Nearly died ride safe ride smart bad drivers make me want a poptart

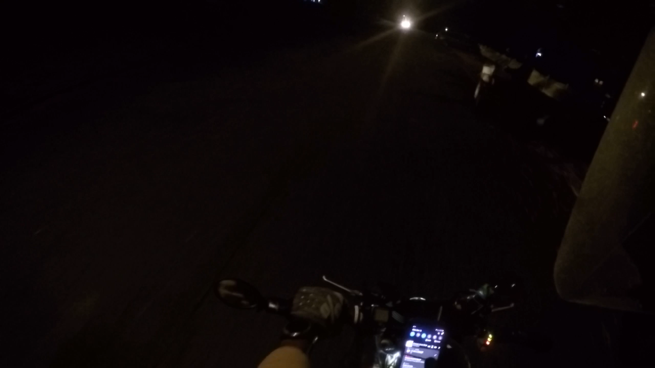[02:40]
I'd be careful riding out here. Crown Vic just swerved right in front of me and tried to knock me off. This shit crazy, man.
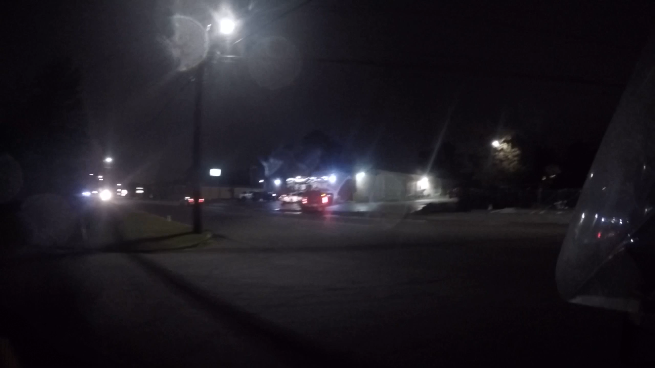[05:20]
They need to slow the fuck down. That is a church street. Again, I could have been a fucking kid. That is a church street. Why the fuck were you speeding your little Ford X19? Fucking, I know my shit's a rusty mobile, but your 19 something Ford Expedition. I don't know, mobile in the fucking church parking lot.